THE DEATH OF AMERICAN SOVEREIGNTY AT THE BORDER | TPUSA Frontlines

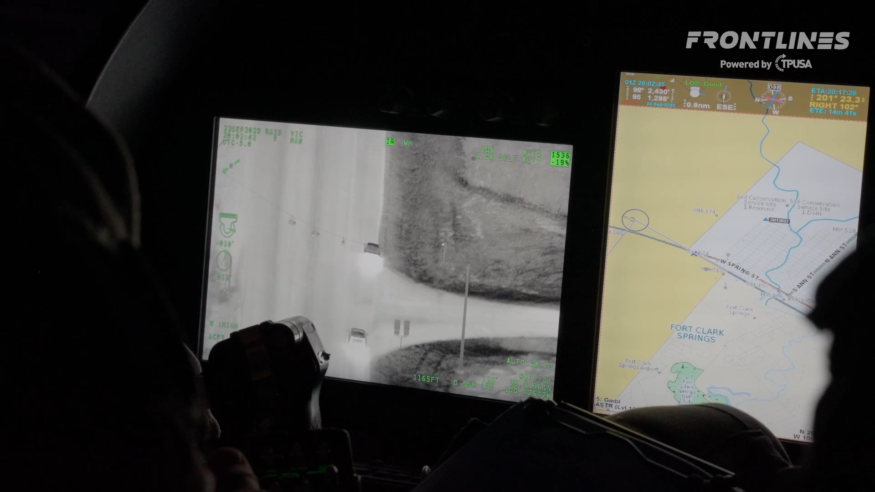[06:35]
Because you don't know who's in that vehicle. It could be a murderer. It could be a sexual predator. You have no idea. We've got three suspects running into the brush right now. We're at 101.